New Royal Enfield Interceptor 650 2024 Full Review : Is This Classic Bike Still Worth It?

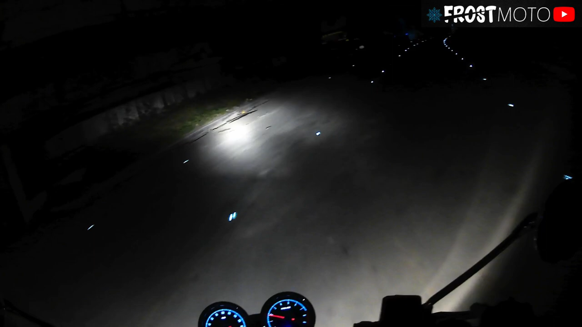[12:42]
So maybe when we go to the highway, we can do a little, not top speed, but just to feel the rhythm and how powerful the engine is.
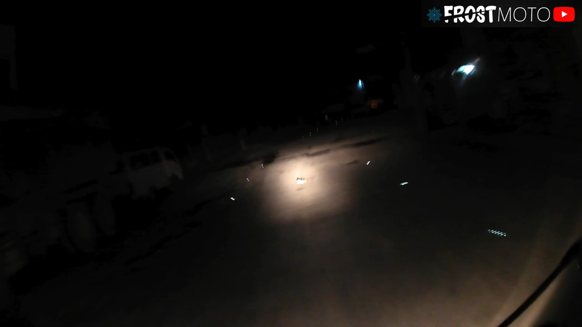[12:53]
So we're gonna do a left turn here, and we're gonna see a highway. So we're gonna ride with it. But this is the feeling or the view if you ride the Interceptor 650. It has a nice blue backlight for you to see. It's not painful in the eyes. And again, you can see the light. A lot of people complain that because of bulb, it wouldn't go. I mean, because it is bulb, it wouldn't be brighter if it's dark.
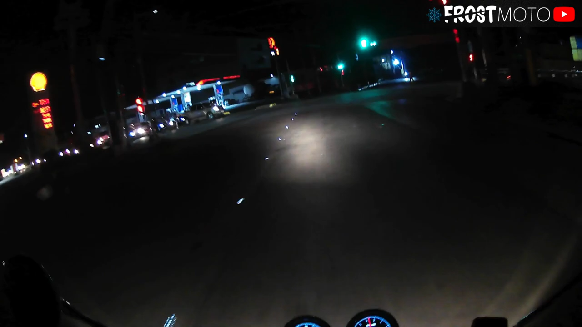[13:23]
So again, guys, you can see it in the video that even though it is bulb, it is still clear. So let's start to feel the power.